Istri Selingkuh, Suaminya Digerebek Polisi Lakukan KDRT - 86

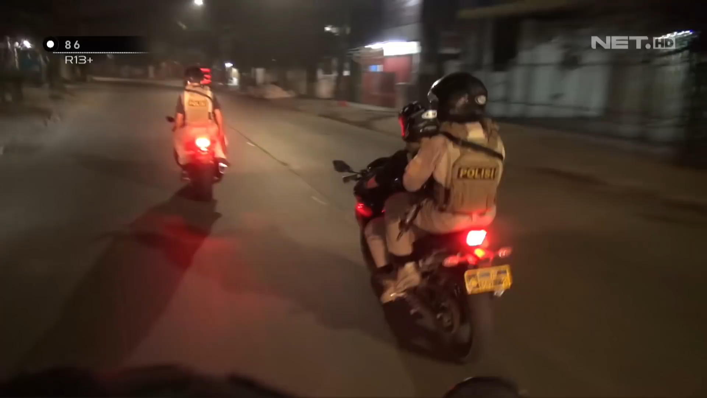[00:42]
Tim Tiger melaksanakan patroli untuk menjaga Kamtibmas selalu kondusif di wilayah hukum Polres Metro Jakarta Utara.
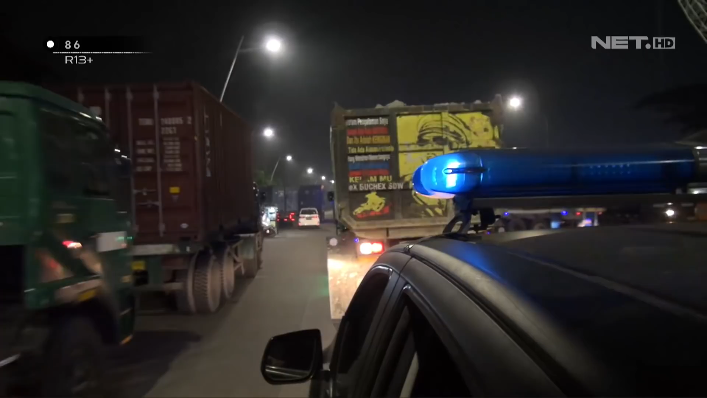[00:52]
Kami mendapatkan laporan masyarakat melalui hotline Tim Tiger tentang adanya tindakan KDRT yang terjadi di wilayah PLTU. Tim Tiger pun langsung menuju lokasi yang dimaksud.
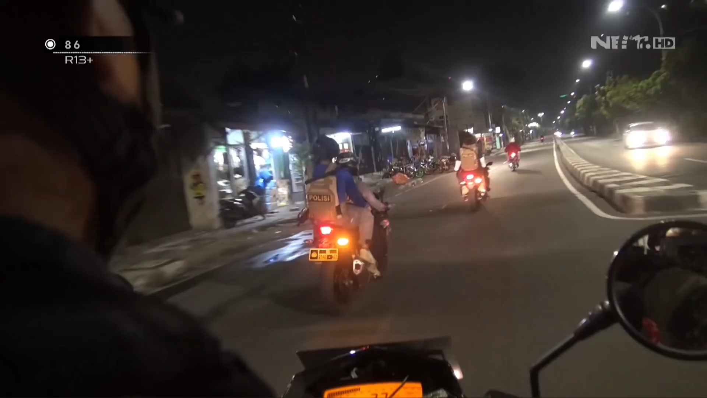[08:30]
Menindaklanjuti laporan para supir truk yang melintas di Jakarta Utara dan juga sesuai atensi Kapolri terkait pemberantasan premanisme dan pungli.
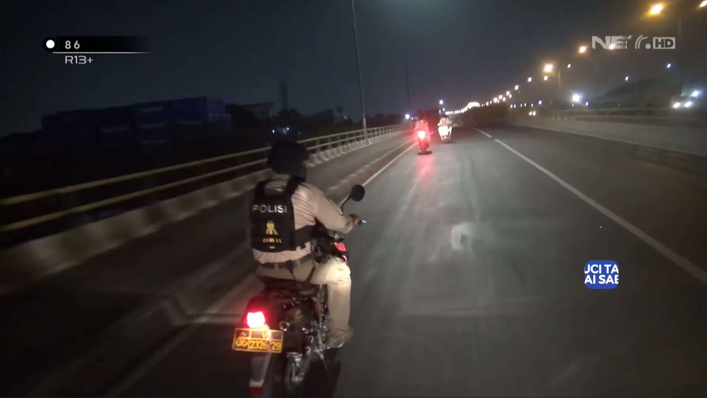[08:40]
Tim Tiger melaksanakan patroli di titik-titik rawan terjadinya pungli.